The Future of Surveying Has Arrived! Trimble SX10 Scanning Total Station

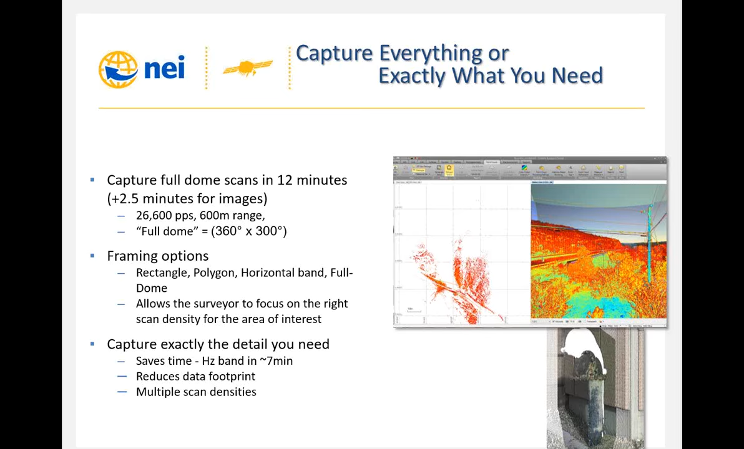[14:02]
But when I wanted the really high level of detail, I framed out the flange head and the pipe. And I was able to really key in on, you know, I can literally pick out the nuts and bolts of that flange head with a higher density level. So that gives us the versatility to tack any project in any situation with a unique perspective.
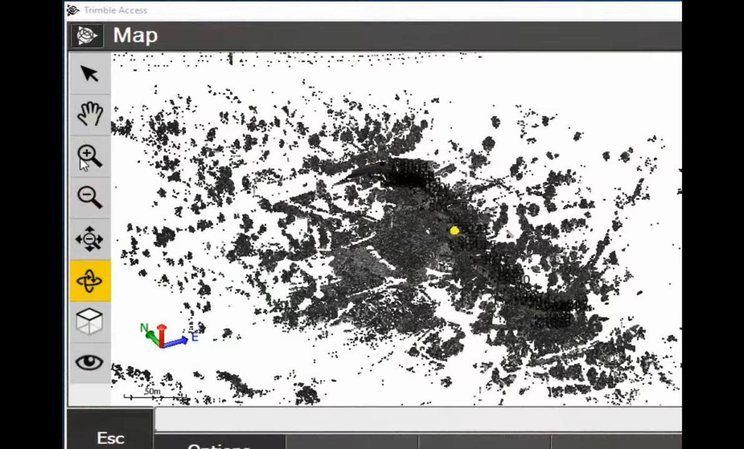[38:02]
It's looking a little choppy, but this is just an example of a roadway survey that we did using the SX-10.
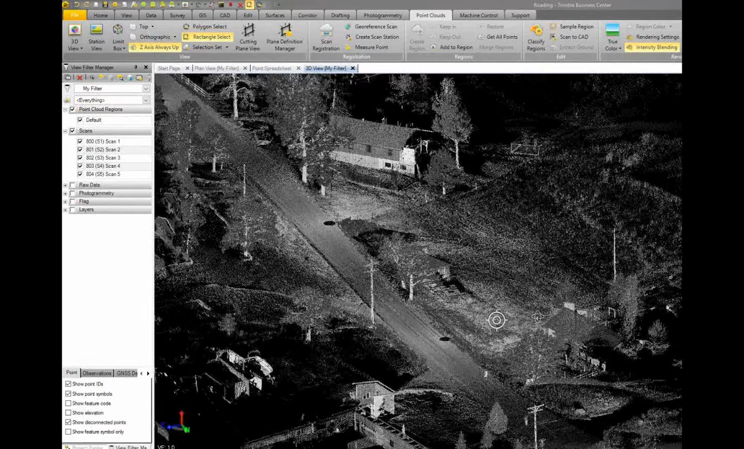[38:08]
You can see some of the work there done in Access, now jumping into the classification tool.
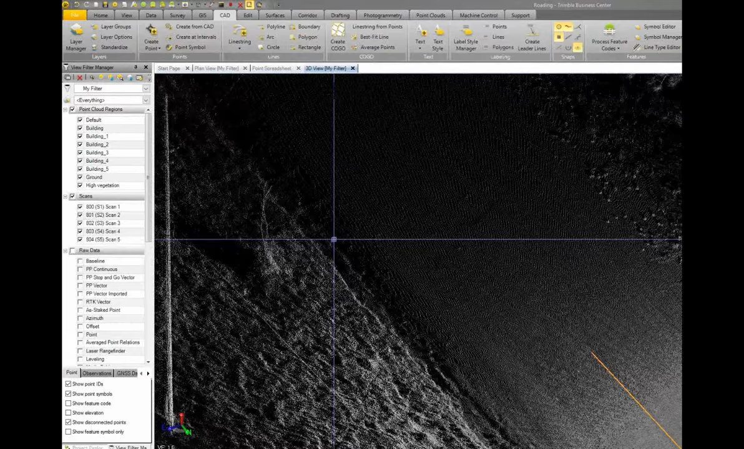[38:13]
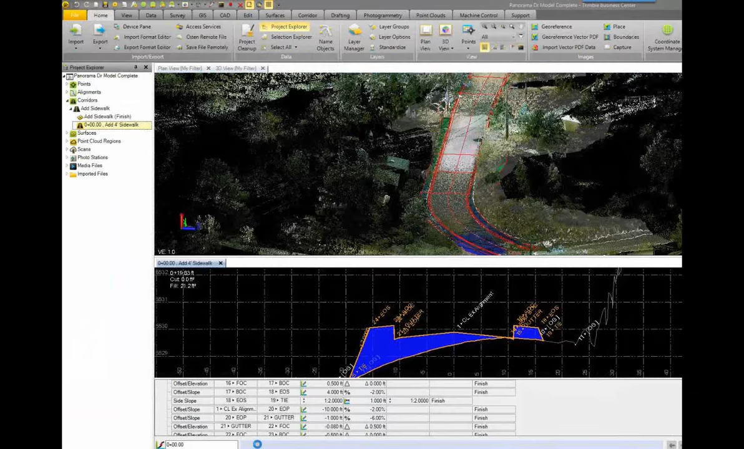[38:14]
And they're picking out the center in TBC,
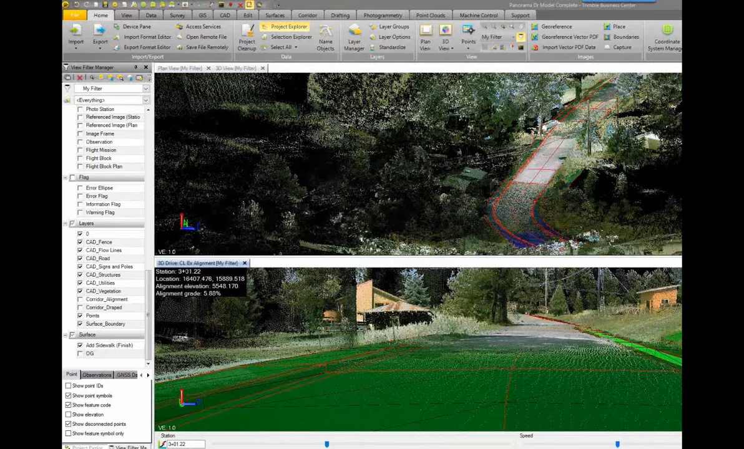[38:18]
creating an alignment, and doing the drive-through of that alignment and basically pulling out cross-sections, ASBO cross-sections there.
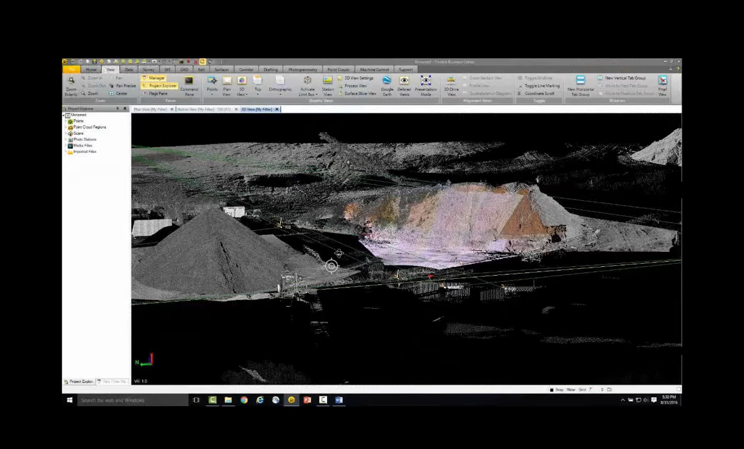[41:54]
just published here at Trimble on the
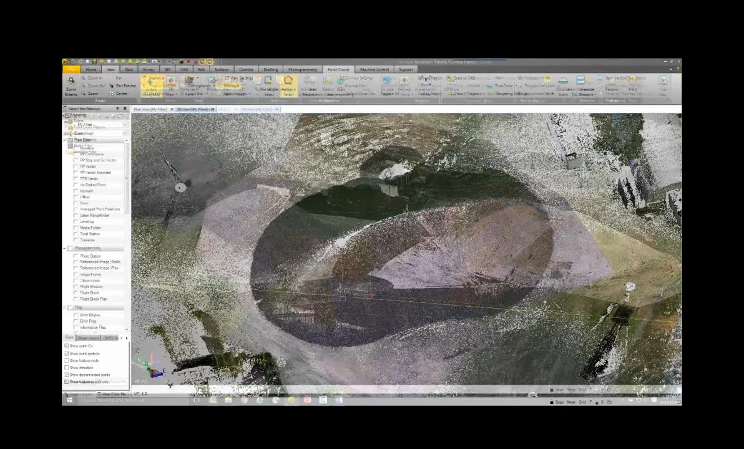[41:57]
Trimble Geospatial YouTube channel that goes through this particular example from data capture through cleanup through volume preparation.